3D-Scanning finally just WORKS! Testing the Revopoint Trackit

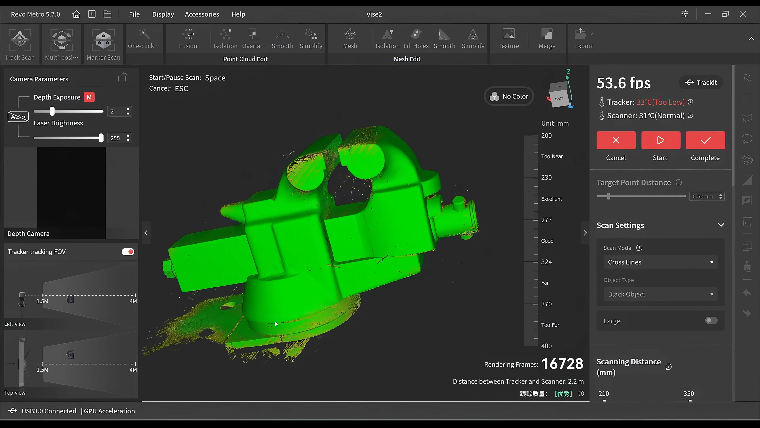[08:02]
In this case, the scan already looks pretty good, except for some of the usual culprits like overhangs and tight gaps.
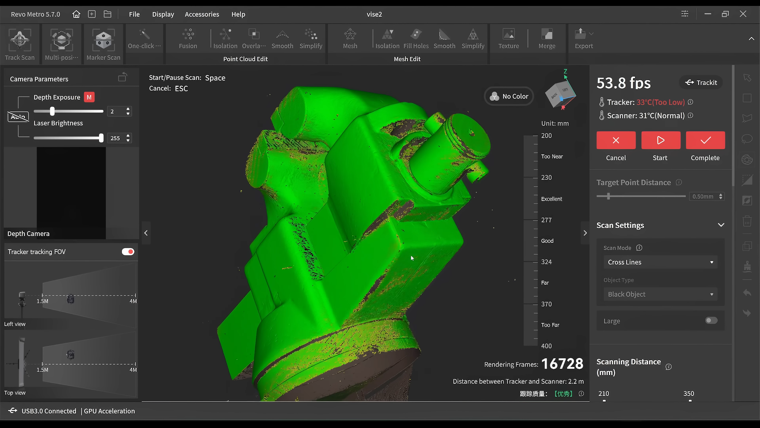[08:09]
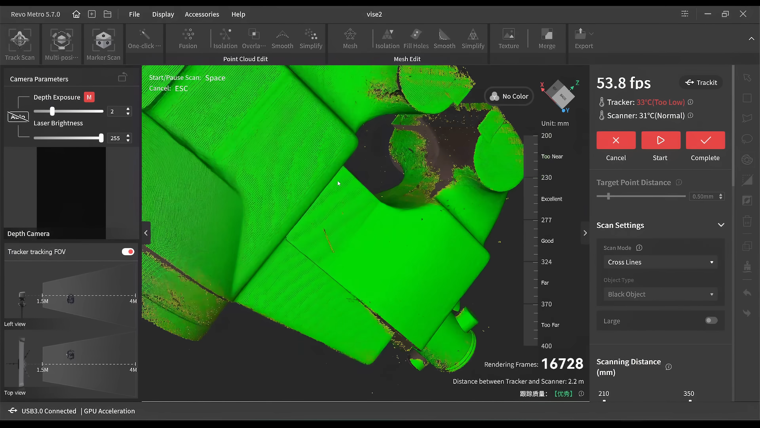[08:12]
For example, the moving drawer has quite a big gap here with no data, so I can simply continue the scan now and capture some of those missing parts.
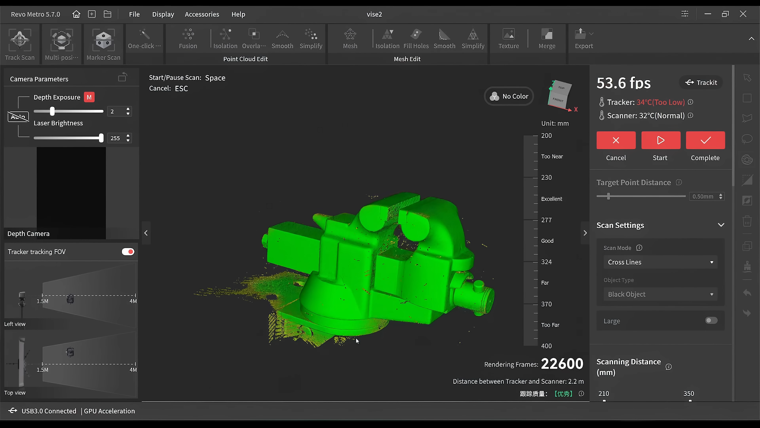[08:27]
As you can see, there are still a few spotty areas here and there, but those are fairly small, and the Riverpoint software is really good at filling those small holes nowadays, so I don't have to bother trying to get every tiny bit covered, because we can fix most of that when we refine the model.
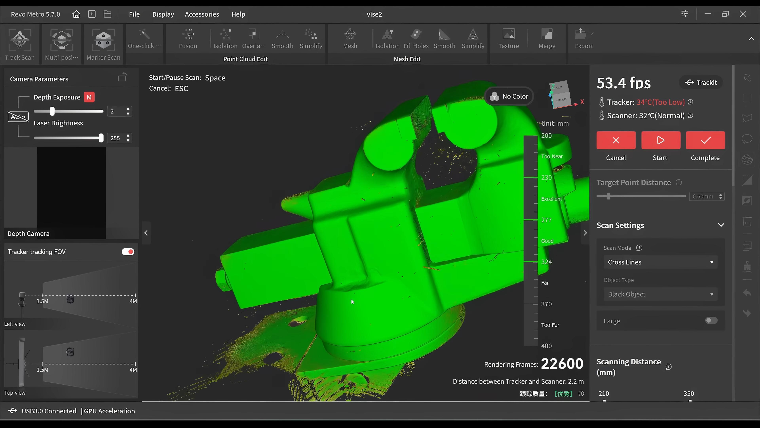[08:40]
I'm pretty happy with how the point cloud looks at this point, so I'm going to stop the scan and hit complete, and now we're going to start the refinement process.
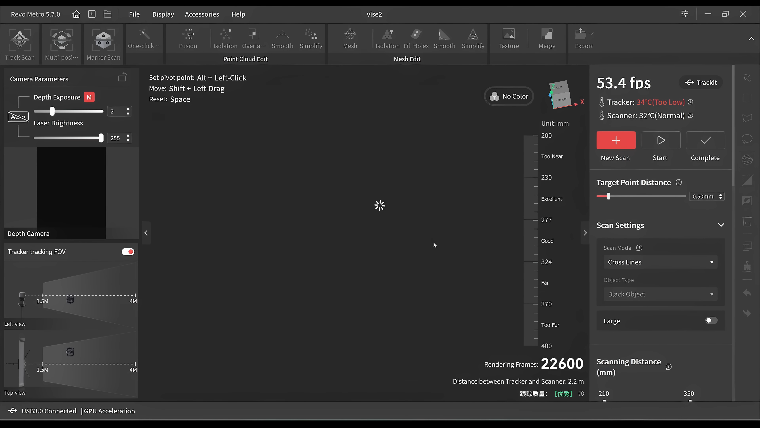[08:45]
The first step of that is running the fusion command, which fuses the point cloud together,
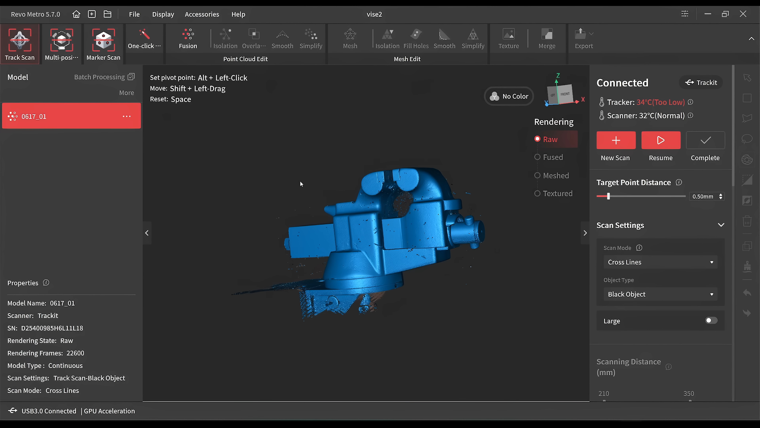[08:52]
and this also gets rid of some of the scanning noise or floating points.
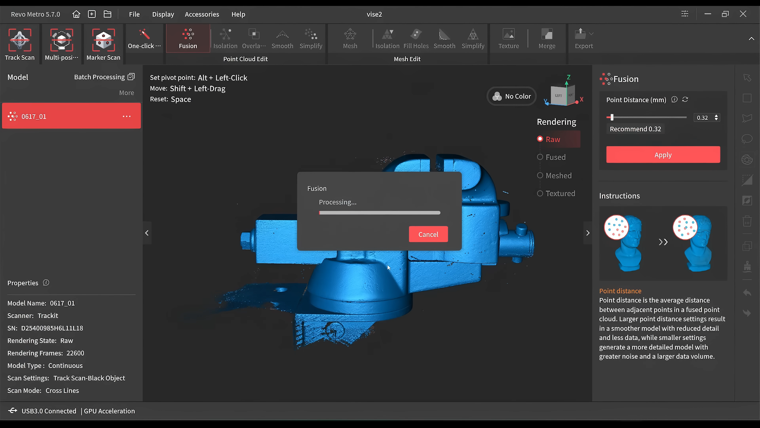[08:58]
These can look a bit concerning during the scanning, but they're completely normal, and as you can see, after fusion, it already looks a lot more clean.
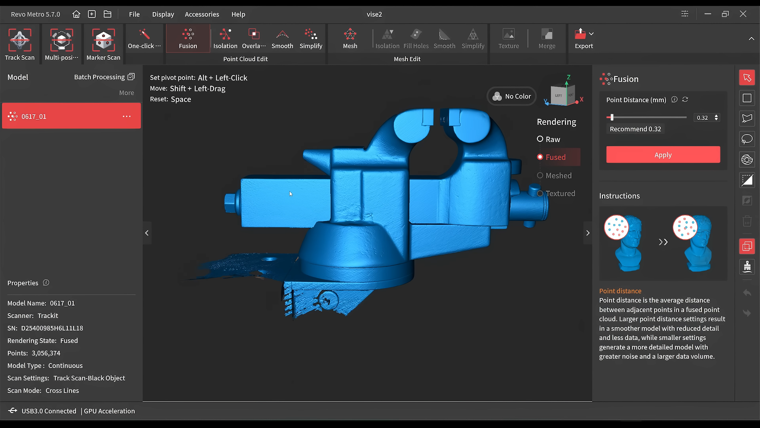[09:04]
The next step is to start cutting away the bits I don't want, so in this case we have part of the whirling table and the base in the scan,
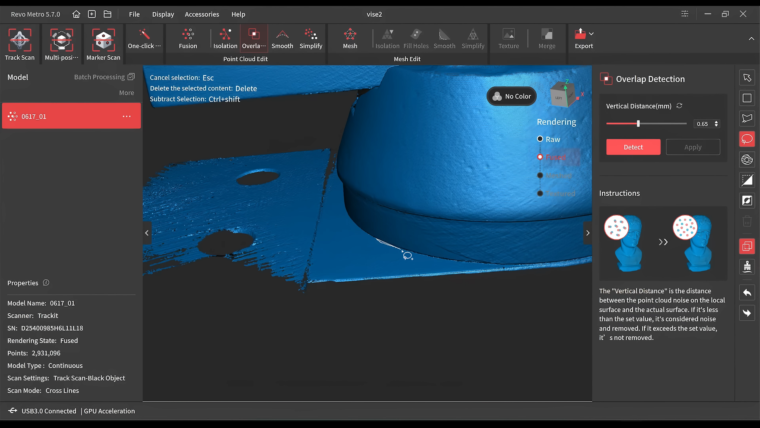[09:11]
and I'm just going to remove those, which is quite easy with the various selection tools you can pick from.
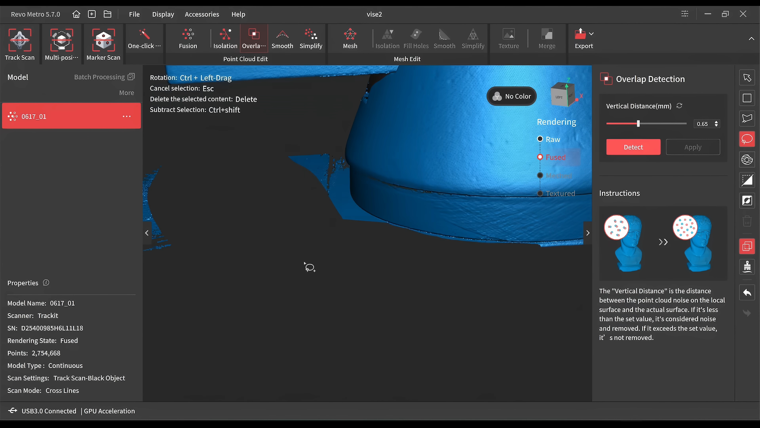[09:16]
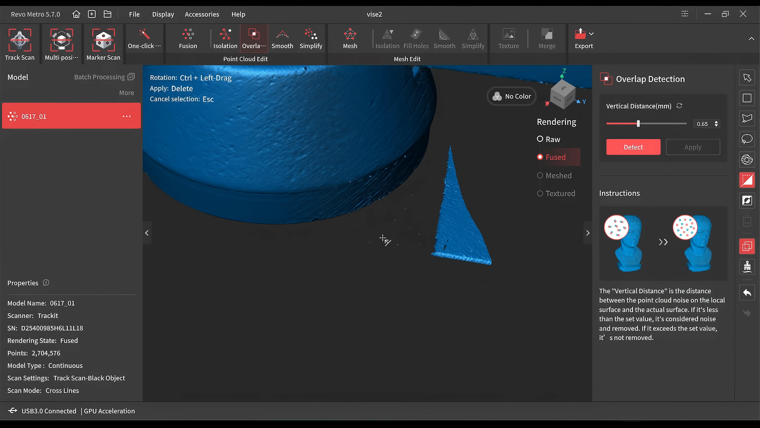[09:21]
After that, I'm now going to run the mesh command, which turns the point cloud into an actual triangle mesh that can be used in other 3D applications.
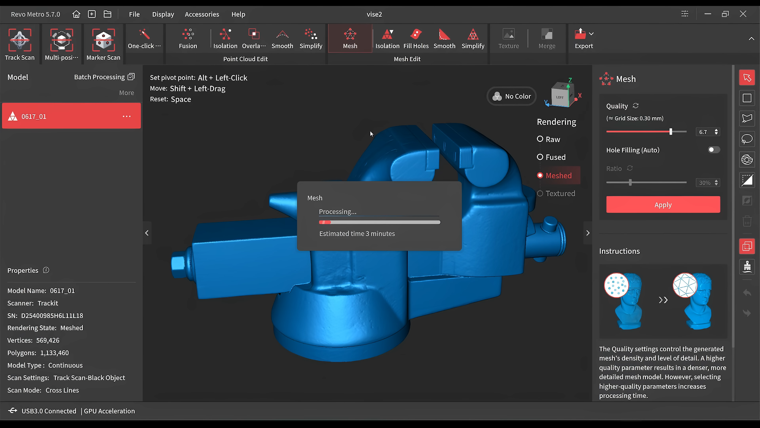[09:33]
In the meshing stage, you can once again choose a resolution, so it's up to you if you want a highly detailed model that's also going to result in a large file size,
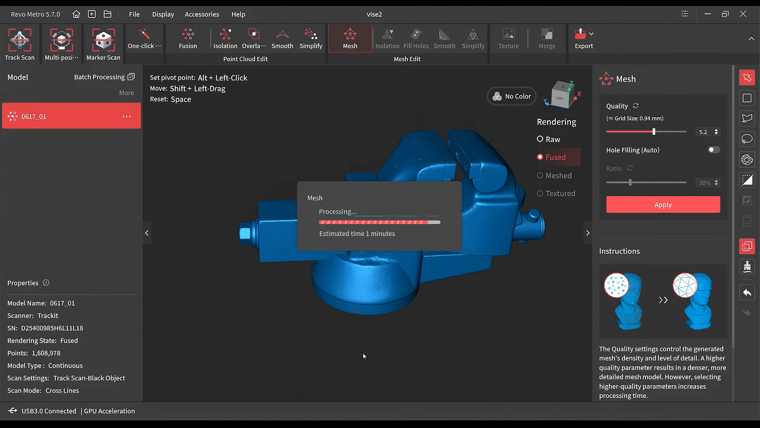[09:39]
or if you're fine with less detail and a smaller model.
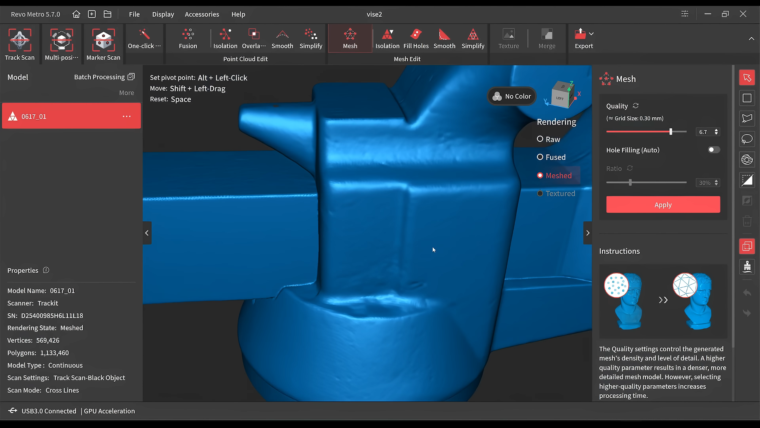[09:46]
Probably the most important step for most scans is going to be the hole detection.
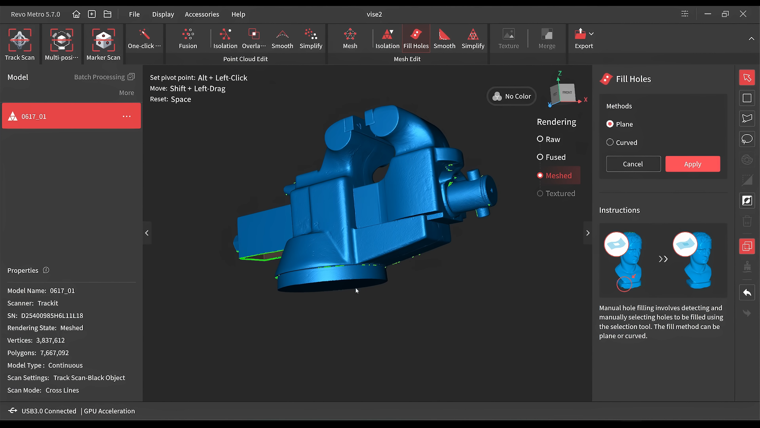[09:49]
This is one of the features that I noticed has gotten a lot better since the last time I used this software.
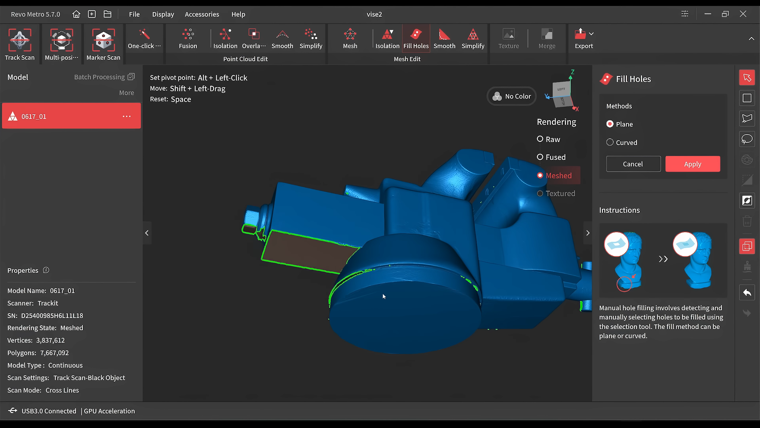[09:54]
The hole detection is really fast and reliable now, and it shows me any spots where the mesh isn't closed.
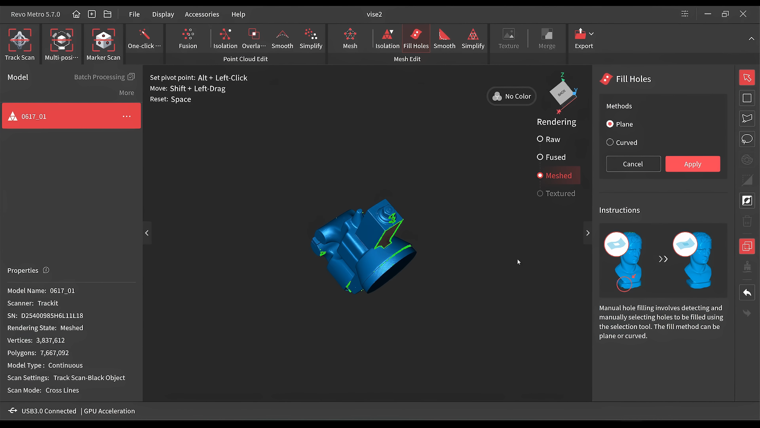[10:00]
I can then choose which ones I want to close.